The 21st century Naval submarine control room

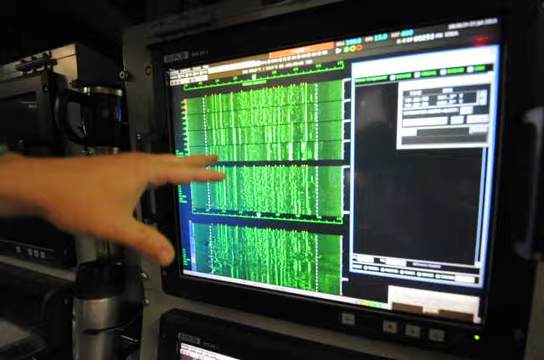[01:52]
So, coming down from the top to the bottom, it looks like a waterfall. But in that, if you have a contact, you'll see a discrete set of noise, an enhancement in white, like perhaps this.